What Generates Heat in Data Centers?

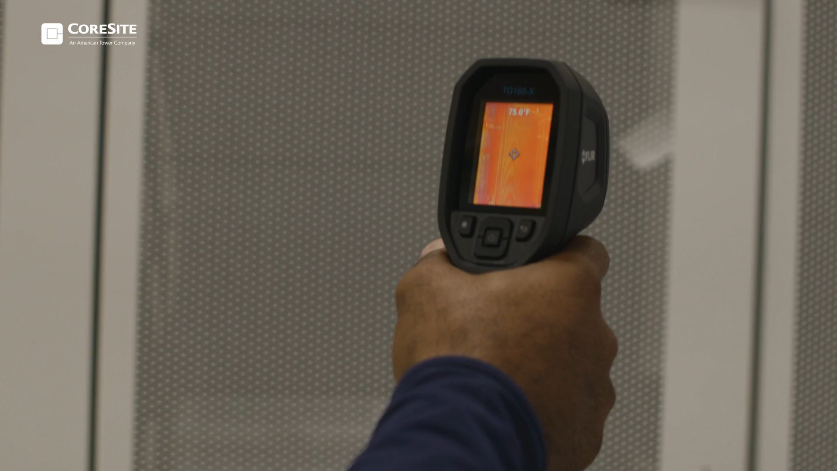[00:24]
Here at the PDU or power distribution unit, it houses a large transformer which produces a lot of heat.
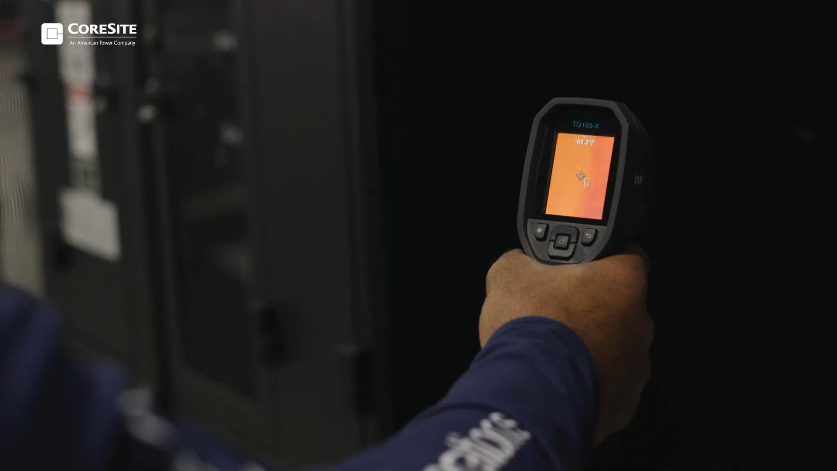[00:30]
Let's take a look. This here is a remote power panel or RPP.